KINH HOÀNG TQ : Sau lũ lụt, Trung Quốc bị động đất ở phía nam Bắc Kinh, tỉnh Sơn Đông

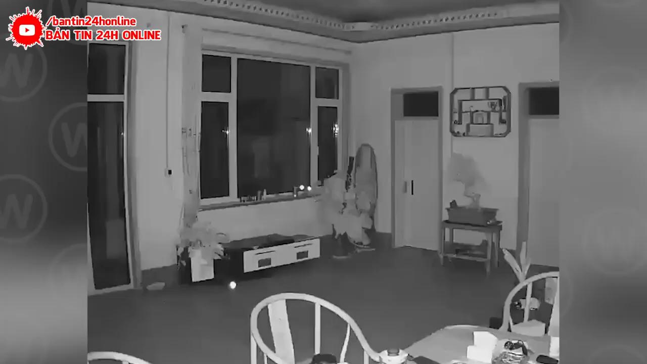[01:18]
Và trận đông đất lớn nhất là trận đông đất này.
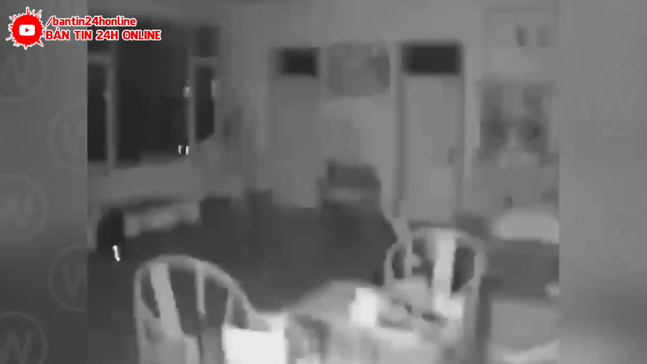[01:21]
Ông Hồng ở Ngọc Lâm, Sơn Đông nói với phóng viên Epoch Times rằng một trận đông đất xảy ra vào khoảng 2 giờ sáng ngày hôm qua. Ngọc Lâm cách huyện Bình Nguyên, tỉnh Sơn Đông, hàng chục km.